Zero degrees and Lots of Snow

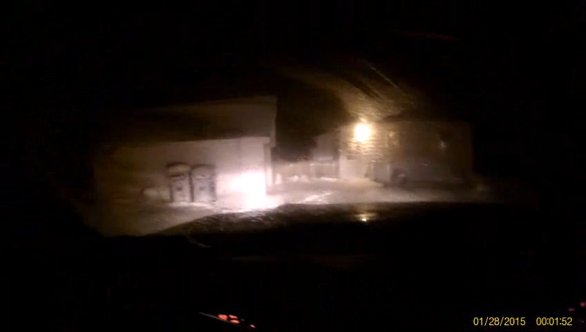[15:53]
pretty nuts out here, oh, my gosh, it's a car coming, so I'm going to back up, because I can't, I really can't,
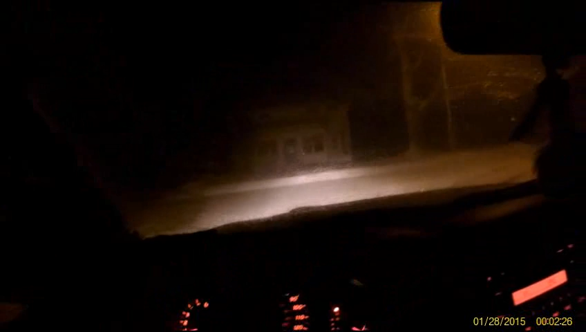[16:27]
oh, I don't want to be in front of that car, oh,
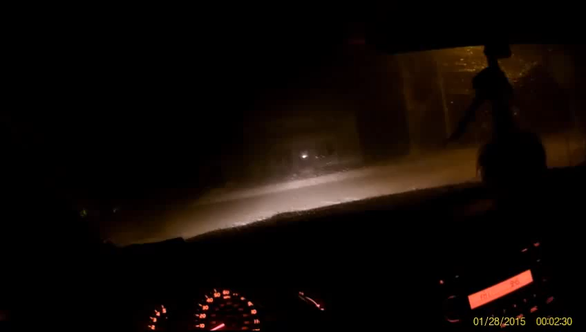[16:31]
here comes a car too, so, um, because I got to make a turn, that's why I'm waiting for that car, well, we're going to go down to the barn and see what it looks like, this is driving in a blizzard, you